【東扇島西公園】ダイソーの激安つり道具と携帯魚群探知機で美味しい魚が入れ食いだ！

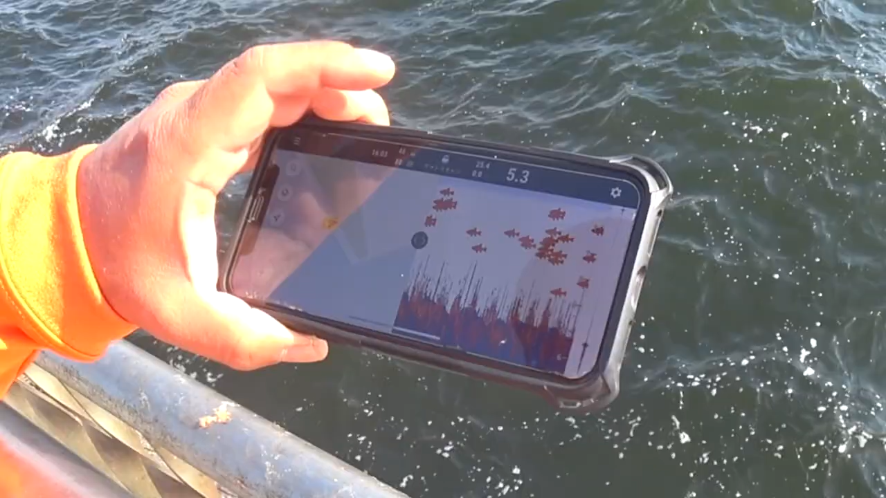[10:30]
あー、そこ付近のところにブチュブチュブチュってねー、えー、魚がいるなーって感触だったんですがー、網コマセを入れた途端にねー、こう、魚が上の方に上ずってきたぞーっていうねー、えー、こういう絵が見れておりますー、でー、お魚アイコン今消してみたんですけどねー、魚が小さいのか、お魚アイコン消すとねー、うーん、一見何もいないような感じなんですがー、
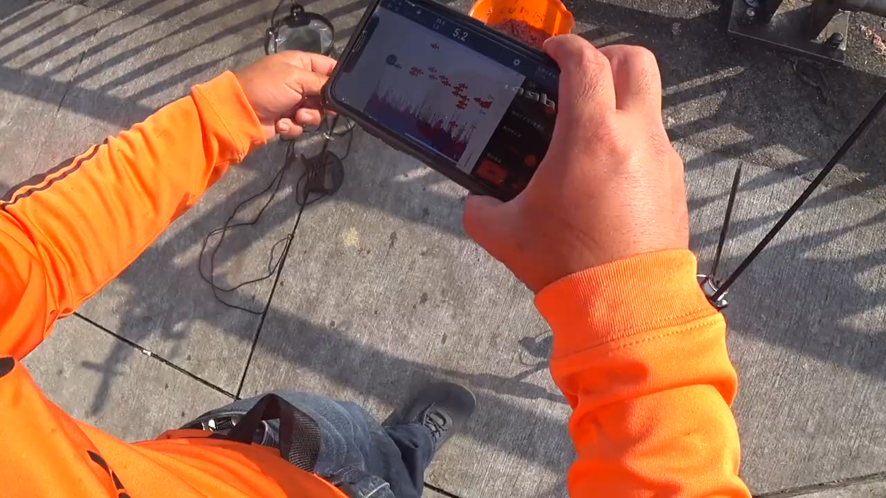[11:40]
やはり依然中層にはなんか、やたら映っておりますがー、えー、